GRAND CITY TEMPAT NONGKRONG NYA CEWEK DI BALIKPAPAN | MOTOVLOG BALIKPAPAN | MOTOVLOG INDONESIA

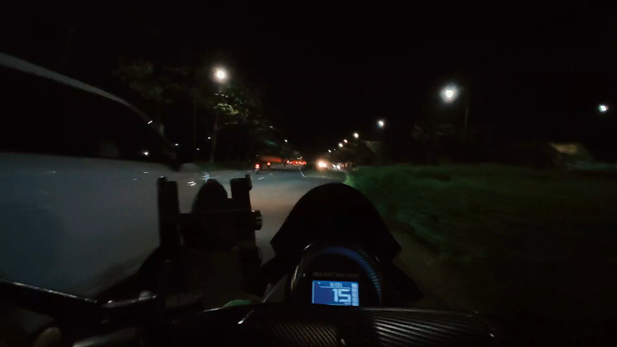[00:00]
Oke teman-teman, ayo mbak, nyebrang mbak Nyo mbak, hati-hati mbak ya
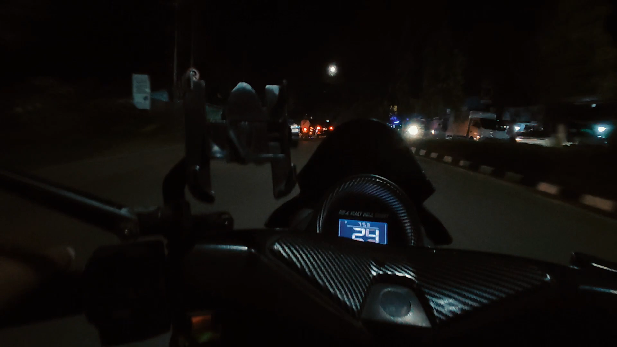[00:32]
Kilo 5 Balikpapan Ini mbaknya gak pake helm teman-teman ya Kepala batu memang deh teman-teman
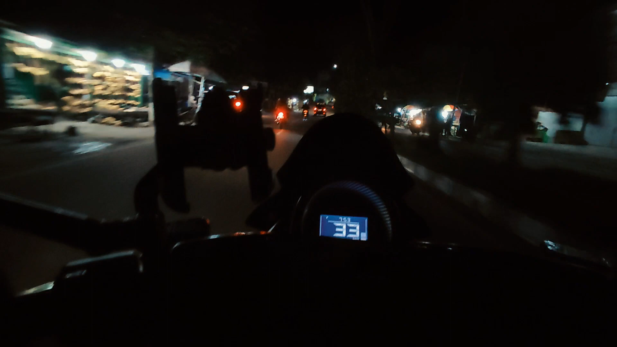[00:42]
Tuh jangan dicontoh teman-teman ya, dia tidak pake helm teman-teman Oke malam ini kita coba jalan-jalan ke Grand City teman-teman ya Kita lihat disana ada apa teman-teman ya Jadi buat teman-teman yang lagi merantau,
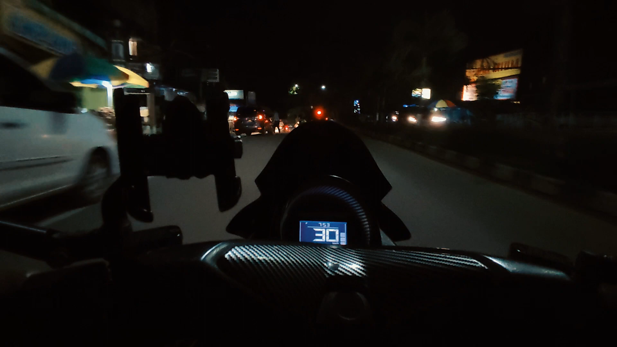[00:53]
yang belum tau Grand City ya kan Kita coba lihat Grand City ada apa disana teman-teman Oke teman-teman
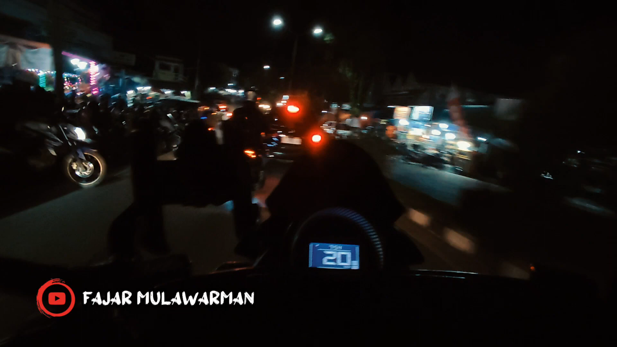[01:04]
Nah ini sekarang kita lagi ada di Pasar Buton ya Disini sangat rame sekali teman-teman ya
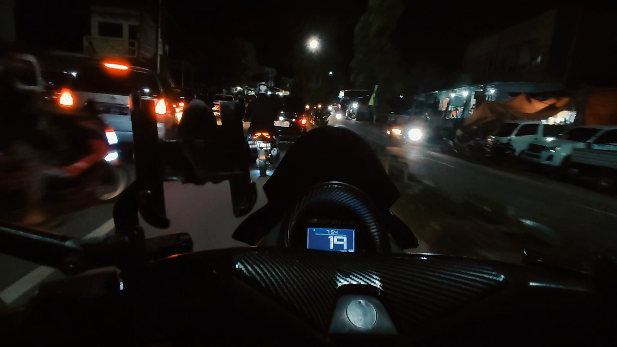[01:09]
Oke teman-teman Kita lanjut lagi teman-teman ya
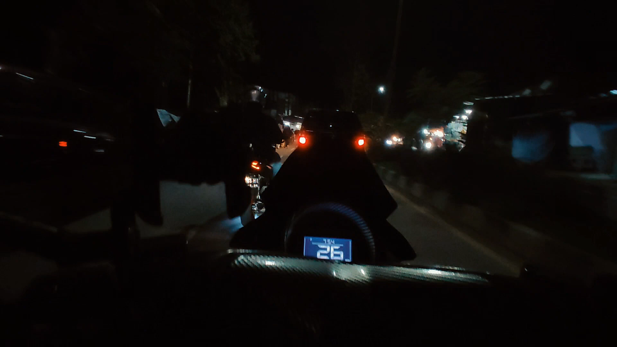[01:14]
Nah ini banyak sekali yang parkir di pinggir jalan teman-teman ya Di badan jalan mereka parkir ya, seharusnya itu gak boleh teman-teman Karena kita ini sama-sama bayar pajak teman-teman ya
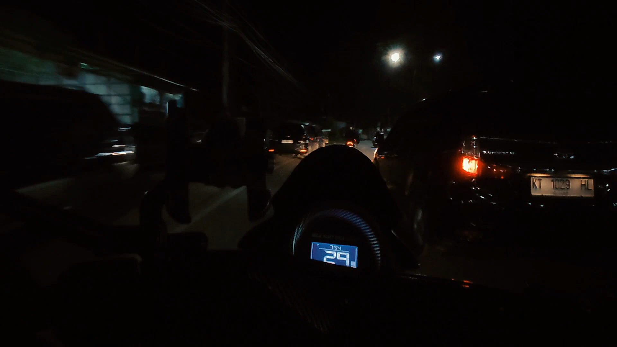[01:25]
Dia mau makan hak kita sebagai pengguna jalan teman-teman Oke teman-teman Kondisi malam hari balik papan seperti ini teman-teman ya Jadi buat teman-teman yang lagi merantau ya kan Yang lagi kuliah atau lagi kerja ya kan Pulang-pulang sudah ke balik papan ya kan Tidak kangen gak sama balik papan Oke teman-teman kita coba salip Scoopy teman-teman ya Kita coba salip Kita lanjut jalan lagi teman-teman
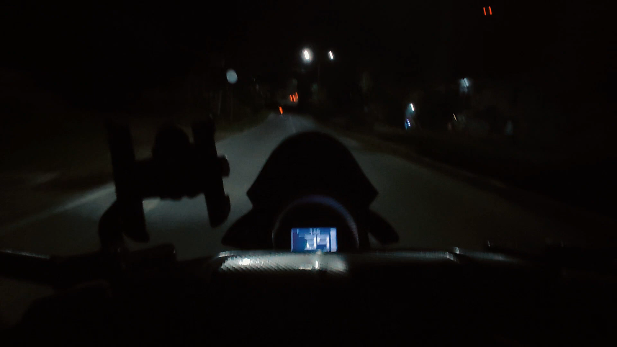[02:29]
Dimanapun teman-teman berada ya kan Tidak kekurangan sedikit hal apapun Oke teman-teman Nah disini kondisi jalannya agak gelap teman-teman ya Karena kurangnya pencahayaan lampu teman-teman Disini nah sekarang kita berada di simpangan mau ke arah Batu Ampar ya Atau ke Kampung Timur
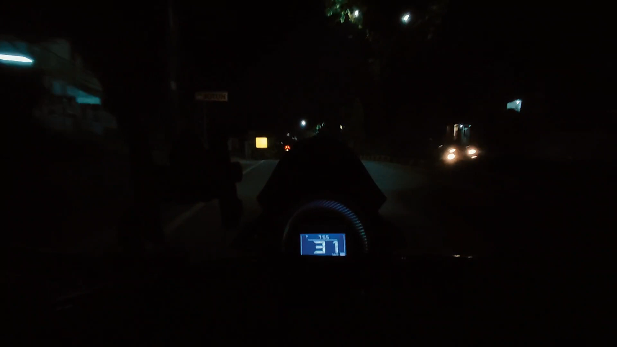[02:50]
Nah itu di bawah itu ada belokan ke kanan teman-teman ya Cuma kita dilarang belok teman-teman Dilarang belok itu ada rambu-rambunya teman-teman ya Itu dilarang belok teman-teman Nah ini kita di atas ini di sebelah kanan teman-teman Eh sebelah kiri teman-teman Maaf maaf Di sebelah kiri ini ada rumah sakit Kanujoso ya Salah satu rumah sakit terbesar di Balikpapan ya Atau bisa juga di Kalimantan Timur teman-teman Rumah sakit umumnya Balikpapan
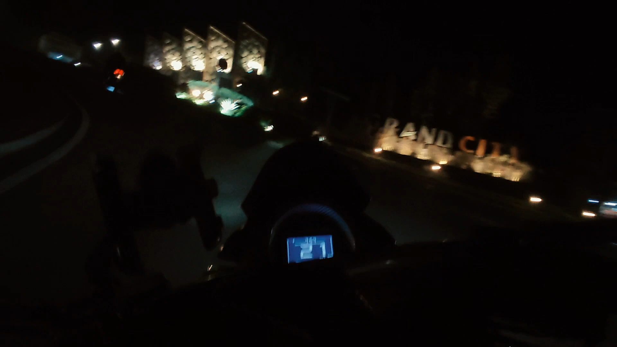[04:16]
Nah kita mau masuk ke wilayah perumahan Grand City ya teman-teman ya
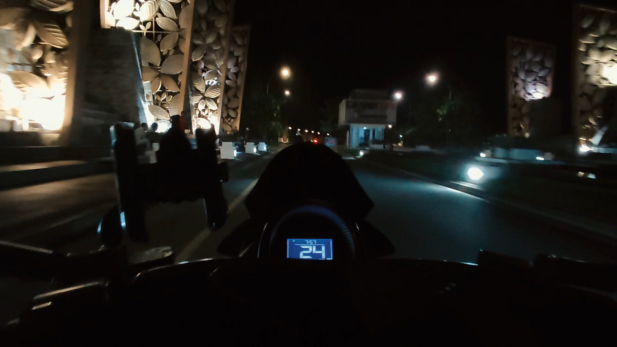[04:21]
Nah keunikannya di Grand City ini teman-teman Ini lampu jalannya dia nggak Melintang di atas dia teman-teman Dia nggak kelihatan lampu jalannya teman-teman Jadi kayak
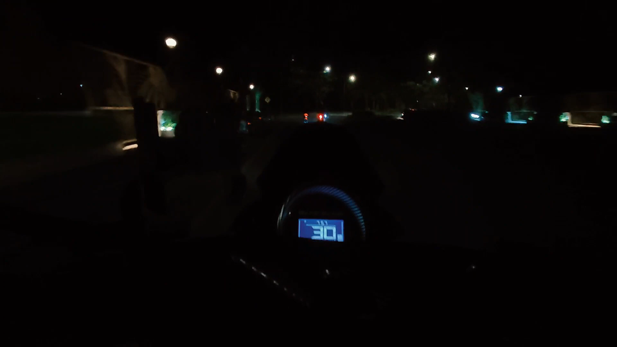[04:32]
Wilayah di luar negeri sudah teman-teman Kayak di Singapura itu kayak gitu sudah Nggak ada kabel-kabel yang melintang teman-teman
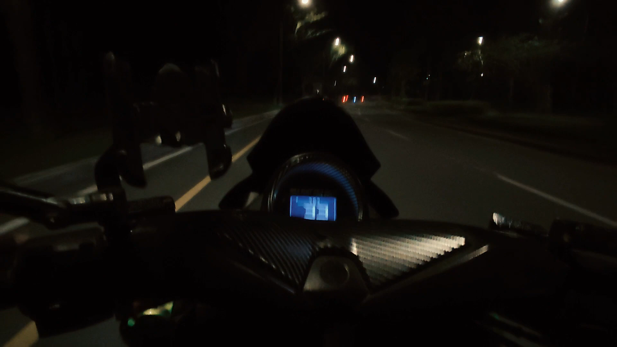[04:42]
Nah kondisi di Grand City ini seperti ini teman-teman ya Kondisinya seperti ini ya Jalanannya mulus teman-teman Wih Ada ukti juga teman-teman Oke teman-teman kita lihat disini teman-teman ya Ada apa teman-teman
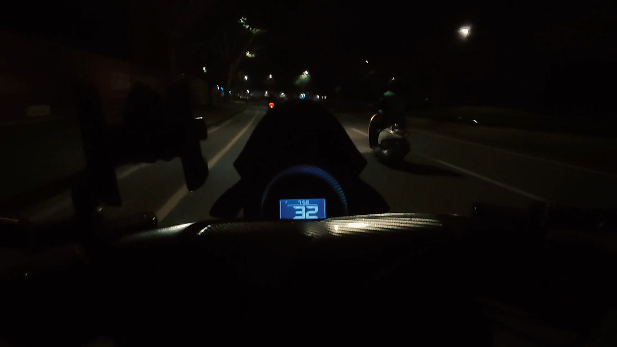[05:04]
Nah disini ini biasa banyak Banyak muda-mudi pada nongkrong teman-teman ya Entah itu ngopi, makan Bersama teman-teman ya teman-teman ya
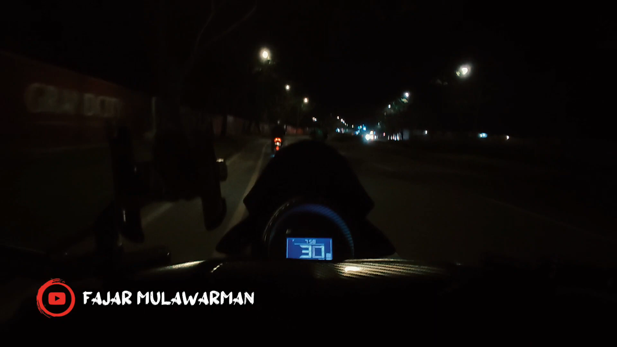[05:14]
Nah selain disini juga ada perumahan teman-teman Disini juga ada beberapa Ruko-ruko ya Seperti Indomaret Fast food Young food dan lain-lain teman-teman Disini banyak teman-teman ya
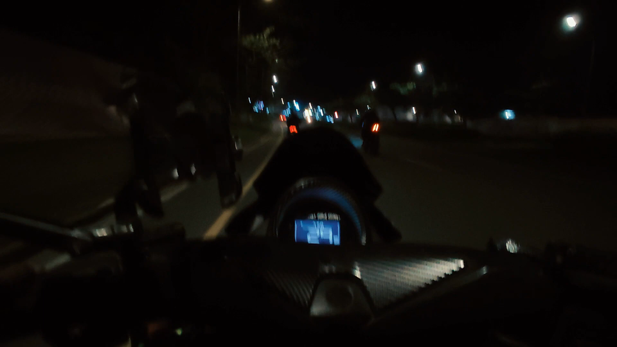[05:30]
Oke kita coba lurus teman-teman ya Jadi buat teman-teman yang belum tahu Grand City Saya informasikan teman-teman Seperti inilah kondisi jalan di Grand City Nah disini juga ada Indomaret teman-teman Tempat ngegrill-ngegrill juga ada teman-teman Oke Seperti inilah teman-teman ya Untuk sekedar informasi tambahan teman-teman ya Jalanan
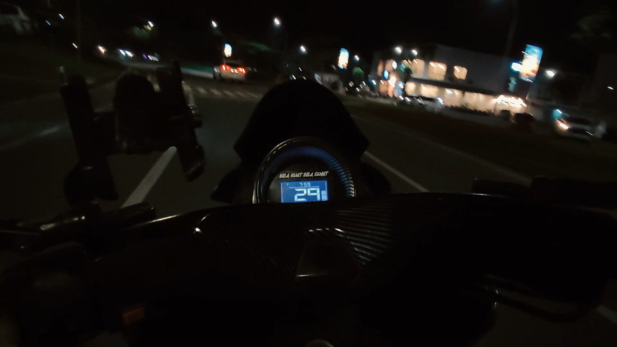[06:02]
Grand City ini tembusnya ke kilometer 7 balik papan Jadi buat teman-teman yang mau melintasi bisa teman-teman ya Dan ditutup teman-teman sampai jam 10 malam Jalanannya ditutup untuk umum sampai jam 10 malam teman-teman ya Jadi kalau teman-teman lewat ya putar balik lagi teman-teman
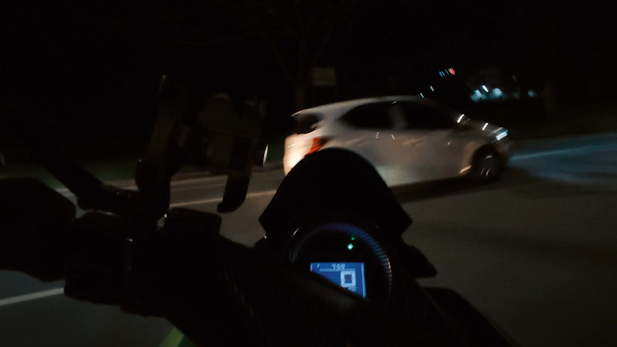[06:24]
Oke kita coba mutar teman-teman ya
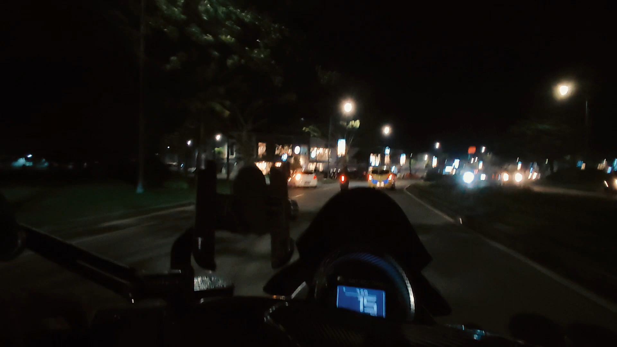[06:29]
Nah di ruas kiri ini teman-teman Ada beberapa kopi shop teman-teman ya Tempat buat teman-teman buat kopi ya kan Ada Janji Jiwa, Kairos dan lain-lain Bahkan Miksuwanya sudah ada disini teman-teman Sangat-sangat luar biasa ini perkembangannya Miksuw ini teman-teman ya Ada dimana-mana dia Oke teman-teman Segitu aja informasi dari saya teman-teman ya Nah ini ada bukti-bukti